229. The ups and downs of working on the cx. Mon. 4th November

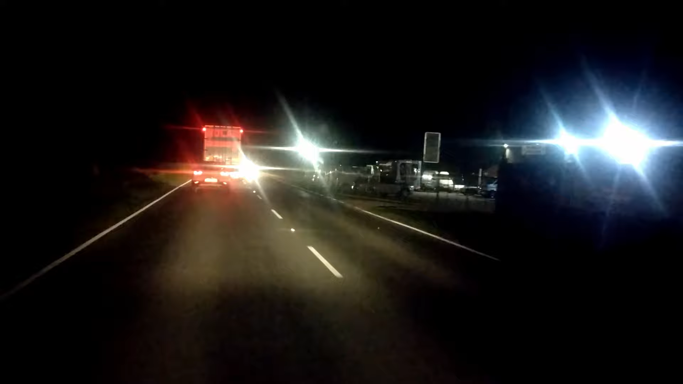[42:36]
Right, okay. So, we are travelling at 22 miles an hour at the moment behind this Nolan lorry. I don't know what's going on. There's nothing in front of it. It keeps doing some weird manoeuvres where it sort of goes to the right of the road and then comes back across. And it breaks every so often. I don't have a clue what's going on. None of us can overtake it. It's breaking now for no reason.